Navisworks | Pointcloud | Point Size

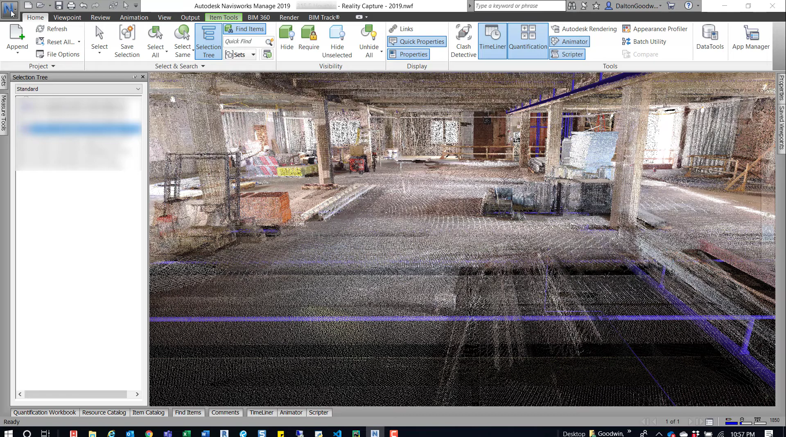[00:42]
but the quick tip I want to show you is how to actually change these point sizes and to do that is really easy you just come up here to the big end click on that and then go to options and then if by default if everything is closed go to interface and
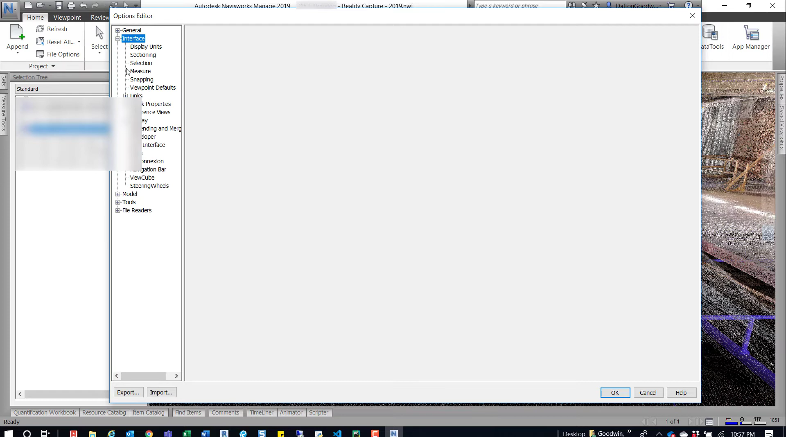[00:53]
then go down to display and click on display and then right here in printed primitives there is point size line size snap size
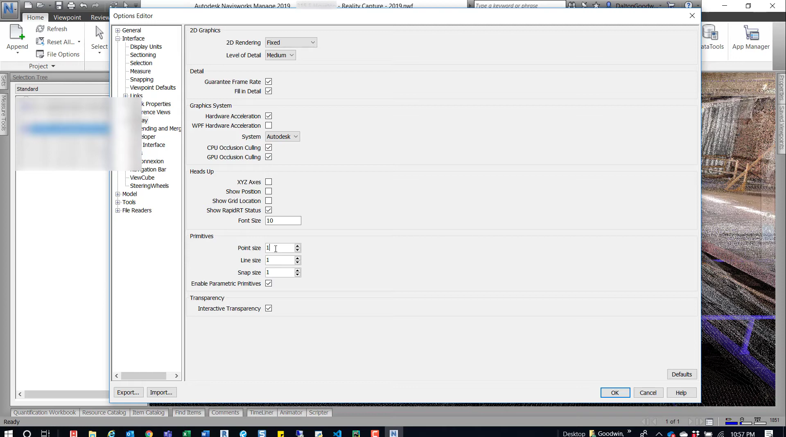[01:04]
you can change the point size between one and nine so we'll just do nine make it pretty dramatic so you can see the difference difference and right there's the difference so
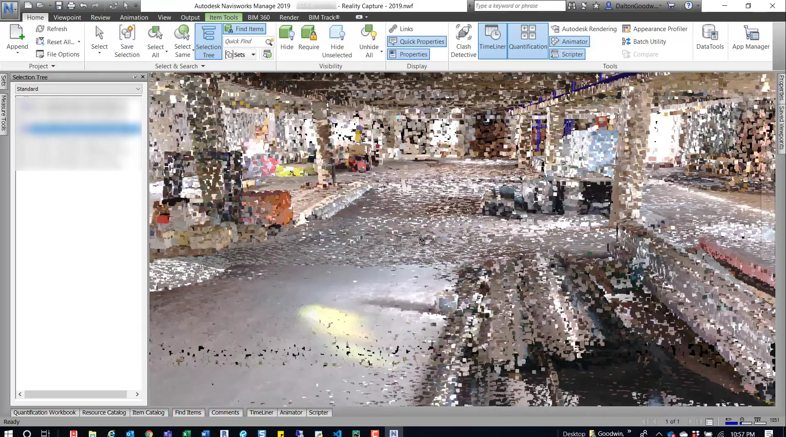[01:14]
it's pretty dramatic and I kind of like it this way
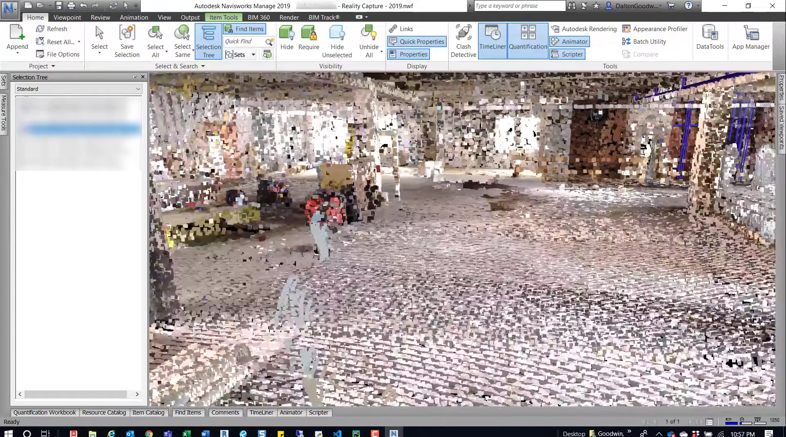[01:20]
because I think it it definitely makes things pop it fills in a little bit better
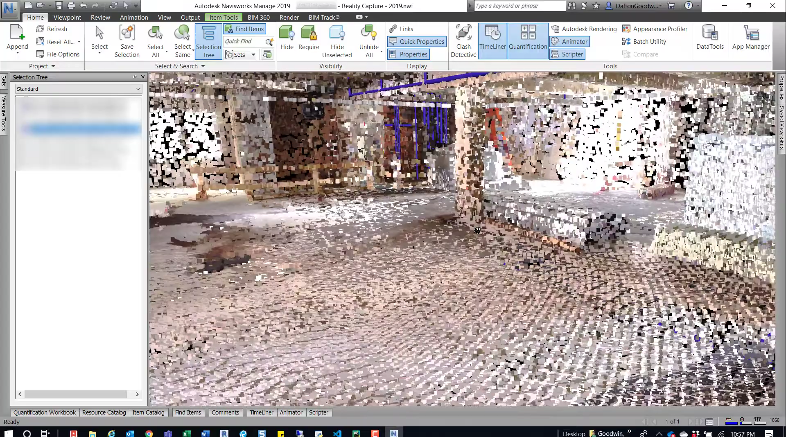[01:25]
you can see here like where the pipe is pretty well and you can see the model pipe is off by a few inches
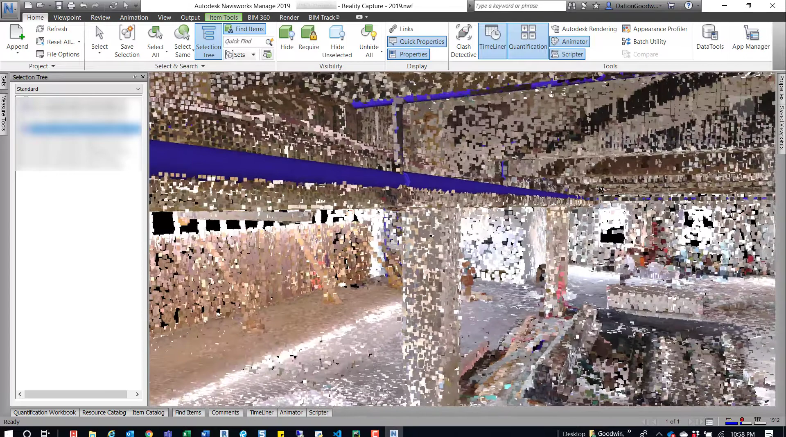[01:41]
so it's up to you how you want to do this it depends on the point cloud itself how good it is um but you do have a few options to edit that uh after you load that point cloud into here and uh if you haven't loaded a point cloud into navisworks it off right off the bat
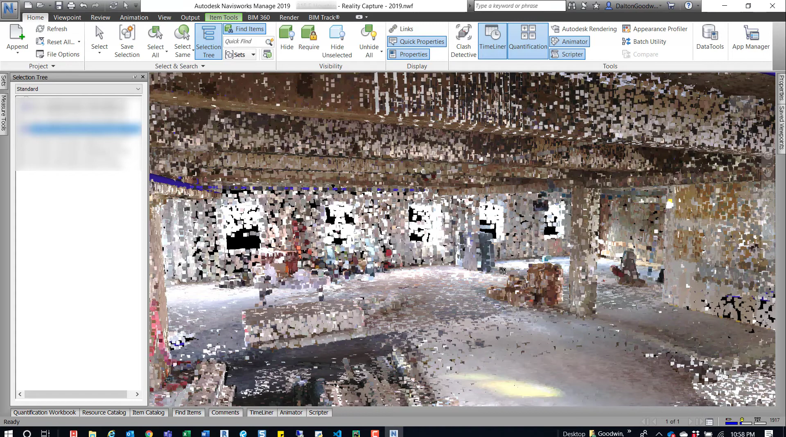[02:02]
it'll be you can kind of navigate it pretty easily but it takes a bit for it to load but after it's been initially loaded then you can navigate it uh
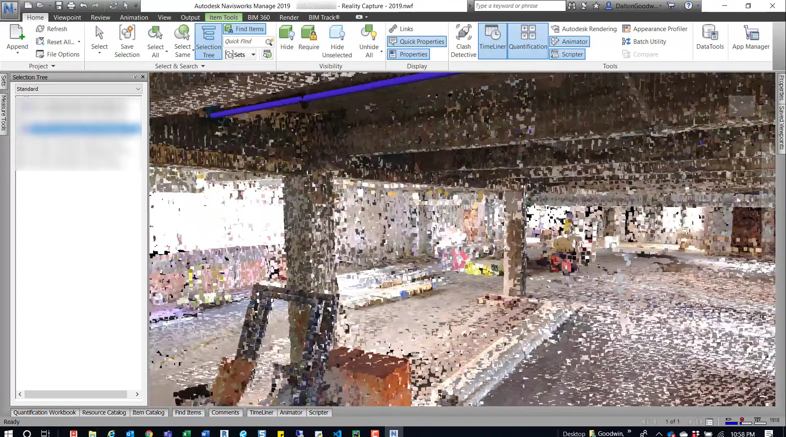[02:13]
pretty quickly and it doesn't have to regenerate the entire thing every time so
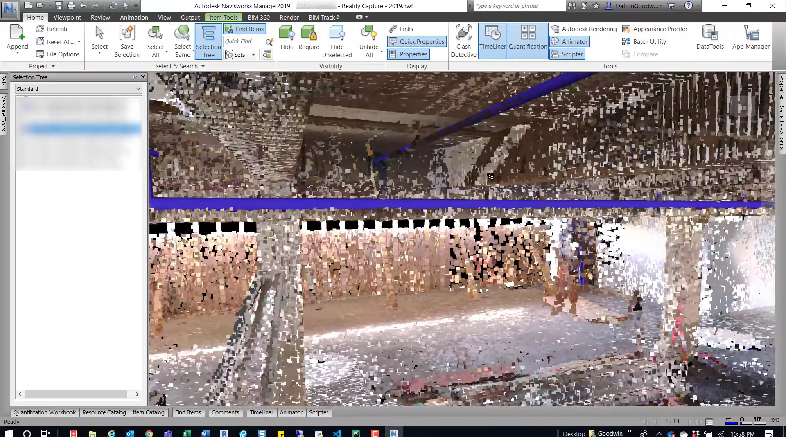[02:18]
that's kind of nice uh but you can see here the pipes been modeled and at
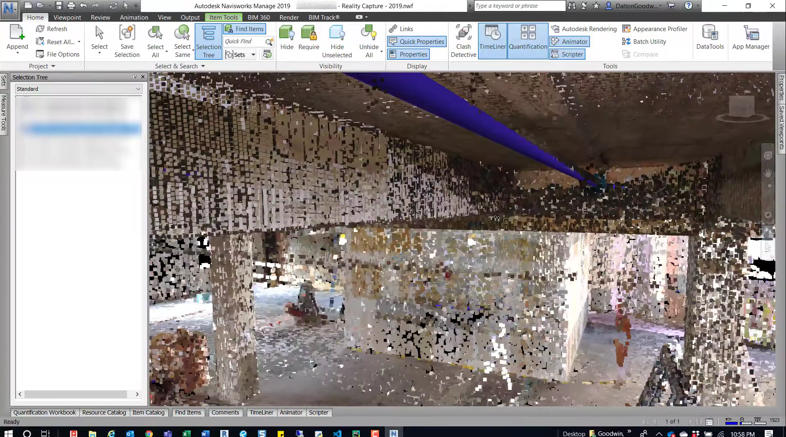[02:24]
least in the correct position um here for the most part